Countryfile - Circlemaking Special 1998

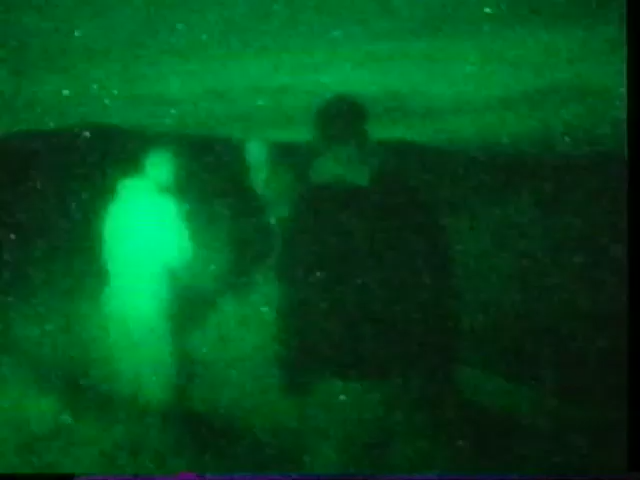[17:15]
Time to get out a special night sight camera.
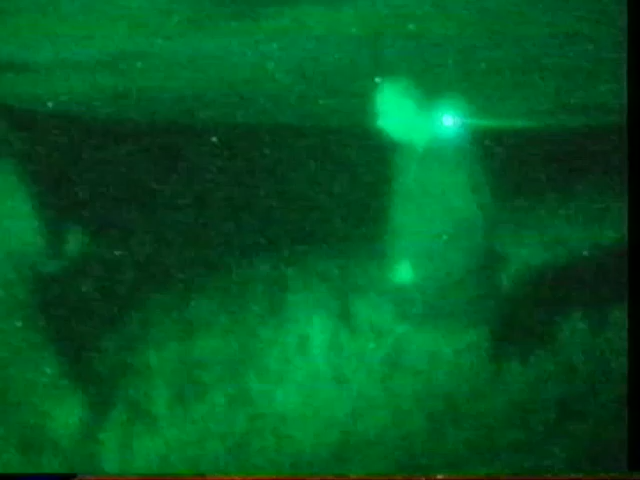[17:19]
Just a few hundred yards from the passing cars, the guides explain their plan.
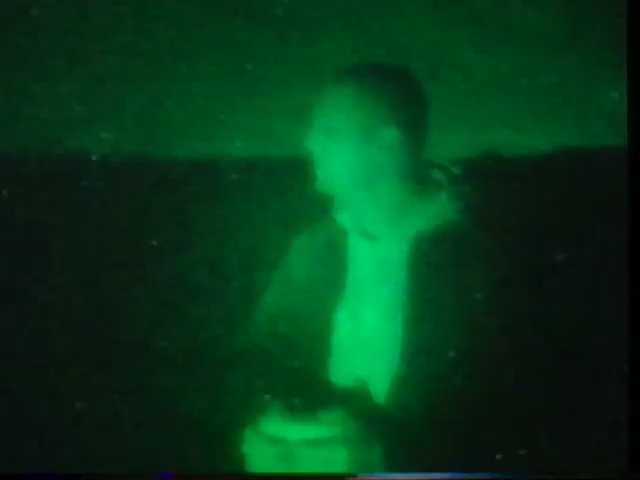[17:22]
The diagram for this was actually done today.
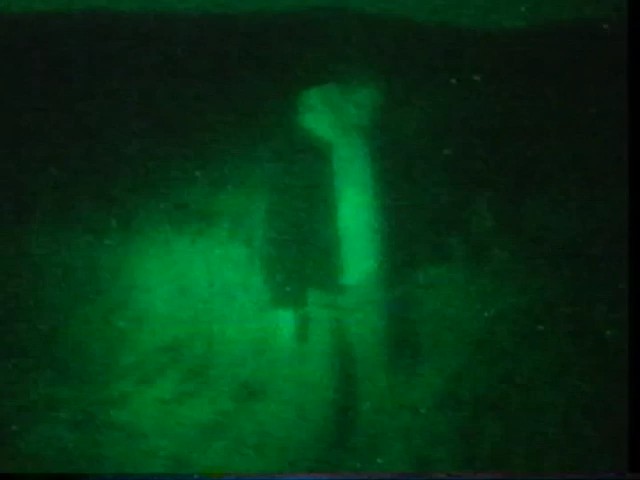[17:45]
Now, I know it's too dark to see the detail, but for those of you who are interested,
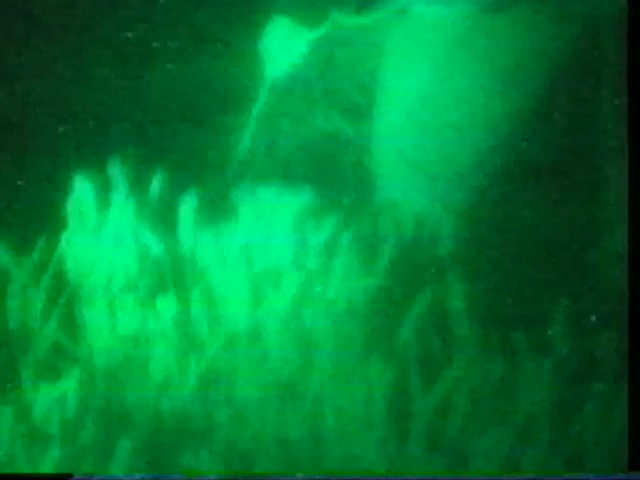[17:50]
this man's using a pine plank five foot long and six inches wide.
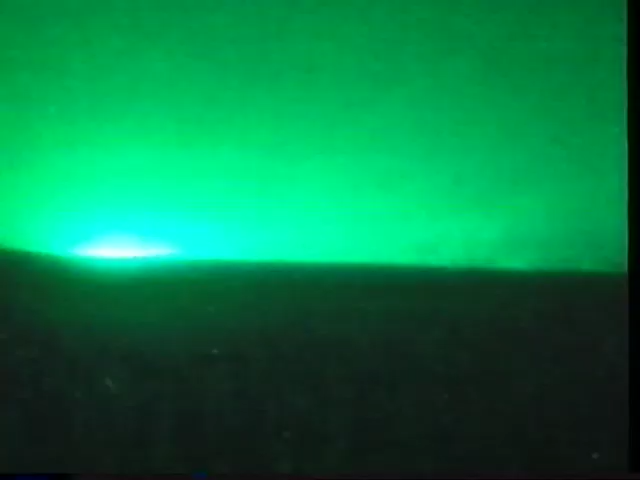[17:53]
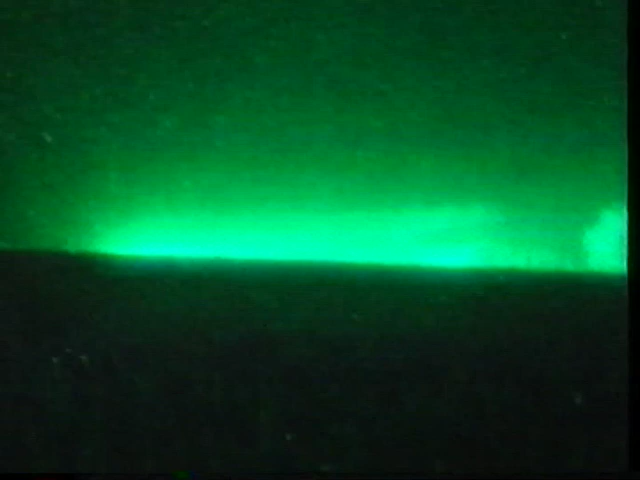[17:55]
A hardcore group of crop circle believers know they're close. But unlike our camera, they can't see in the dark.
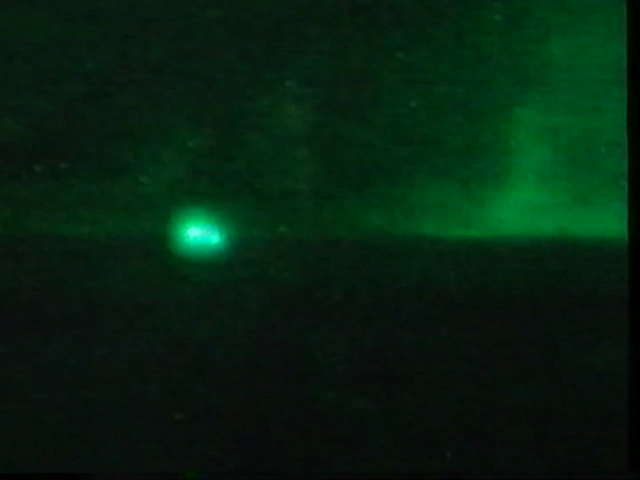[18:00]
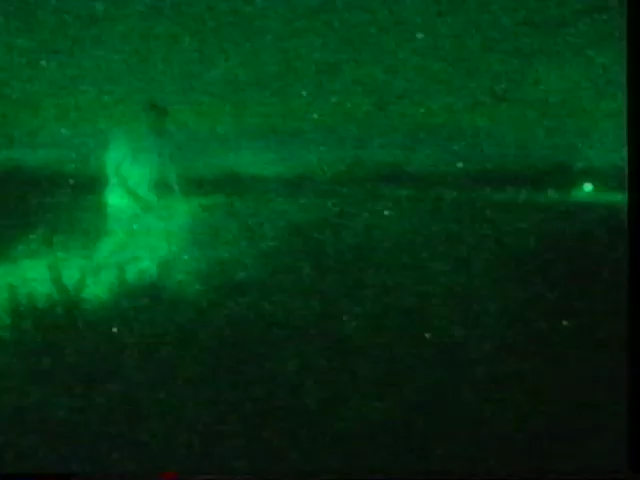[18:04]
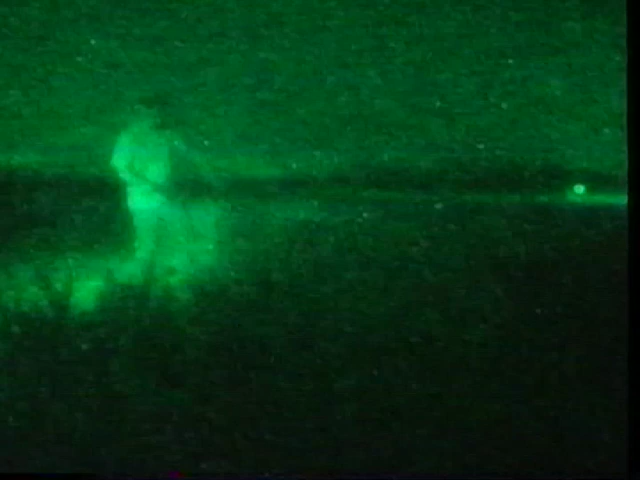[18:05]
The work progresses and still the cars whiz by. Looks as if we're going to win the bet.
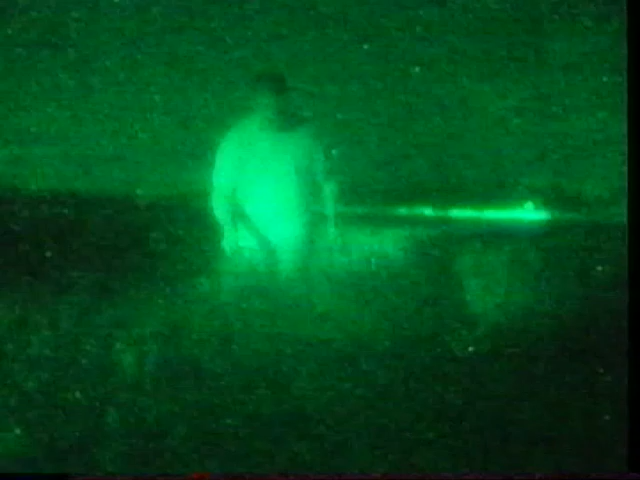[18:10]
But not without trouble. On our way to the field, Doug and I have been ambushed.
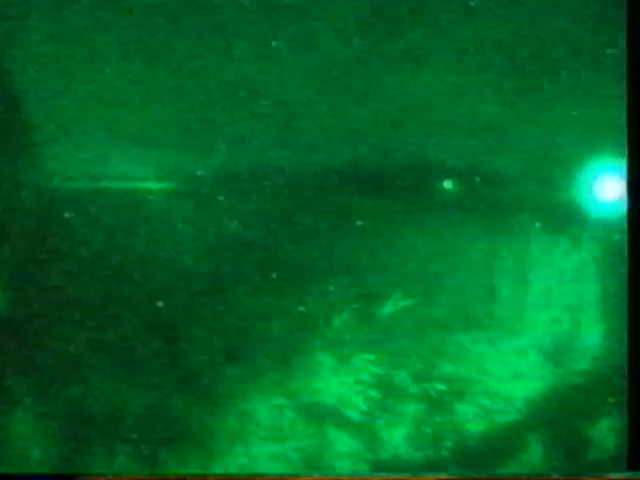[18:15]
We're not filming anything here. You're going to film him making a crop circle.
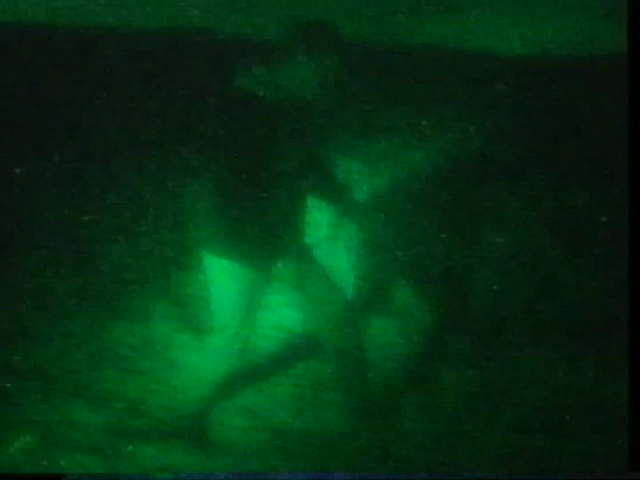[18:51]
The team from London have completed half their circle. They're all pretty tired.
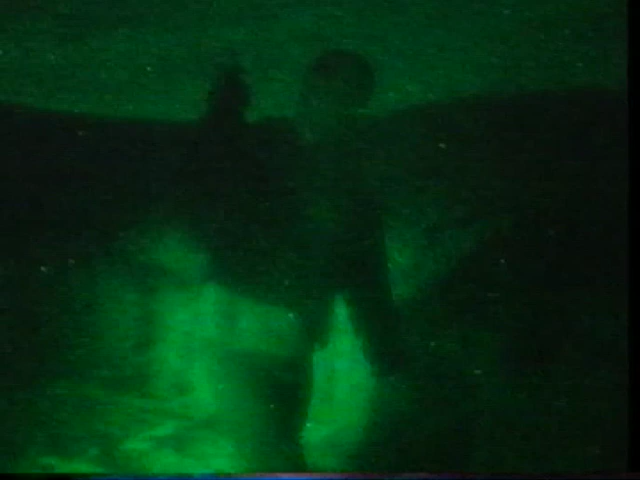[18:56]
And at last, Doug and I have eluded the protesters. But we haven't even started ours.
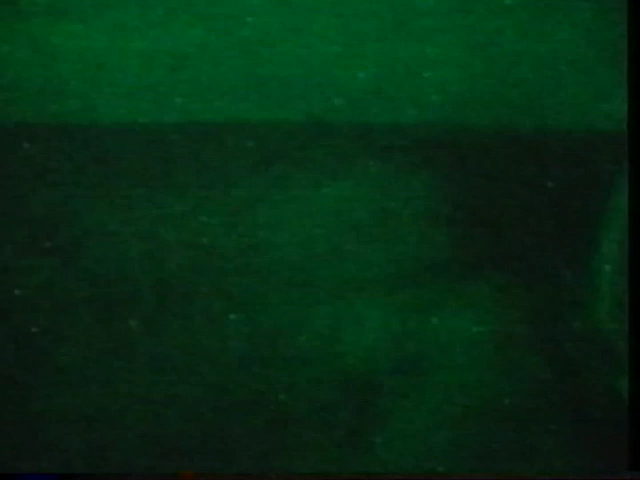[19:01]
Well, the big night's here, Rupert. So... This is the big occasion. How do you feel?